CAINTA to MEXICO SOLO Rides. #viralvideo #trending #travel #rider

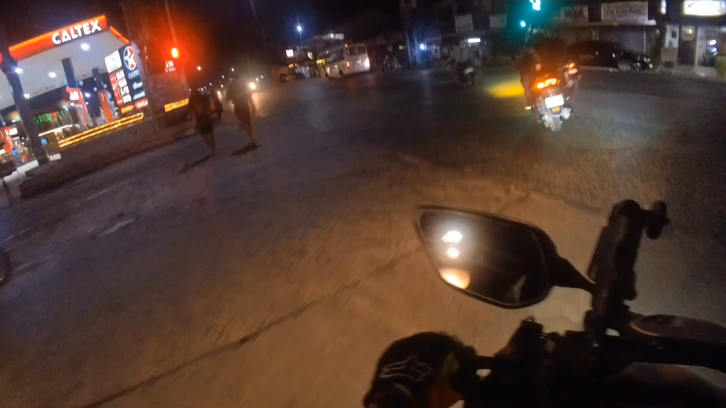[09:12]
So ayan, nandito na tayo sa MacArthur guys. So straight lang tayo guys. So hindi ako tumaan ng Mexico SM ano. Kasi malayo po kaya nagsyakot tayo. Hindi ko alam kung tawag ko yung session shot na yan sa dimana namin.
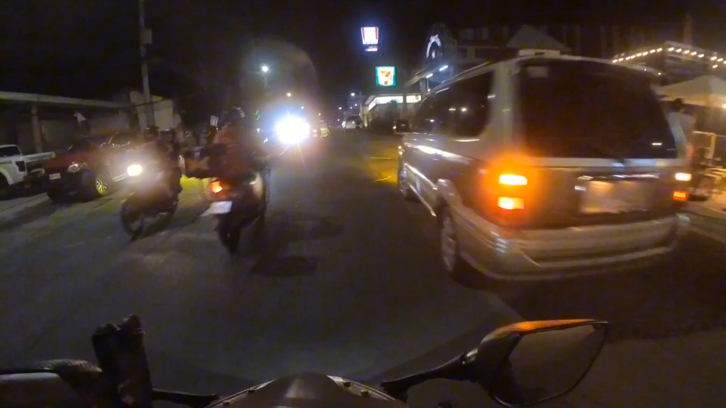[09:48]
So marami ka na makikita rito ng mga ilaw. Hindi katulad ng ulan ng punta namin dito guys.
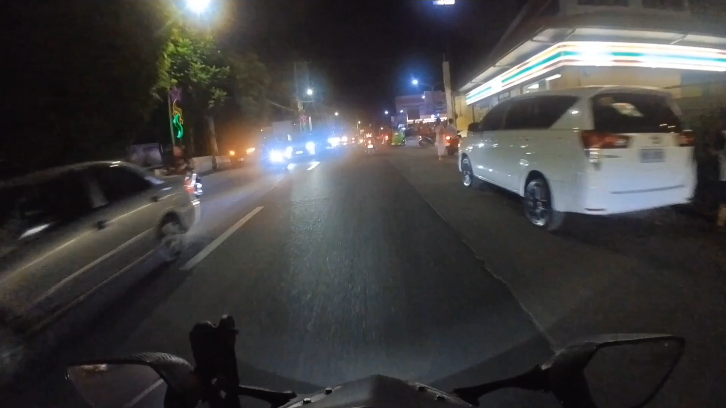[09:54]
So ang dami ng mall dito. Ito yung pinakabagong mall. Hindi ko pa napapasok.
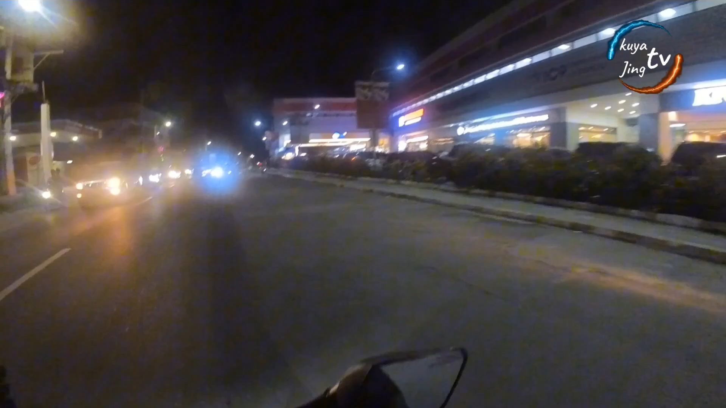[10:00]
Hindi ko may Grotto Vista. Yan, yung Grotto Vista. Hindi ko hanapin yun. Yeah, meron kayo niyan, wala kayo niyan. Ito, EV Townhome Center.
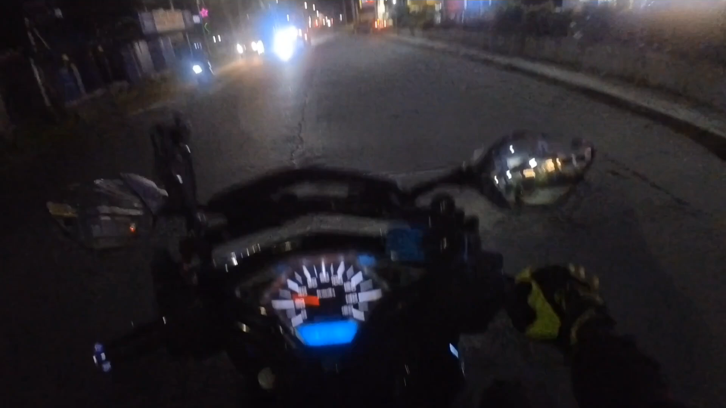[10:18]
Alright, one bar na lang ako. Naubos ko na yung full tank na ito. Magbula kayo ng umaga.
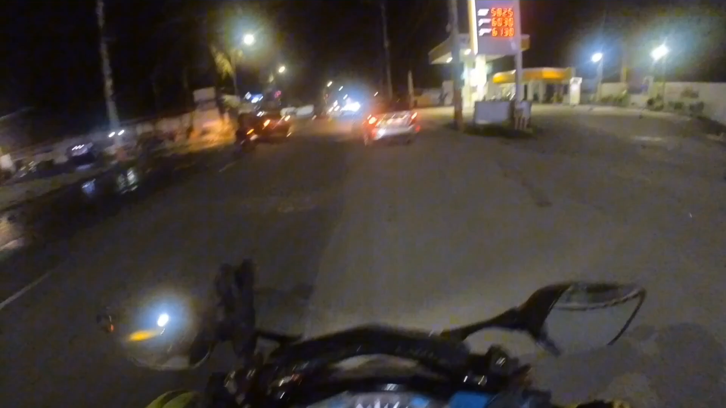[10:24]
One bar, so kailangan na natin magpagas ulit. So, ang dami na talaga mga ano dito. Mga nagtitinda, mga nagtitinda, mga kakakanin. Ayan o. Ang dami ng gasolinaan dito. Lahat ng klase ng gasolinaan, marami dito. May Phoenix, may Petron, may Caltex, lahat meron. So, dito tayo sa Petron. Okay.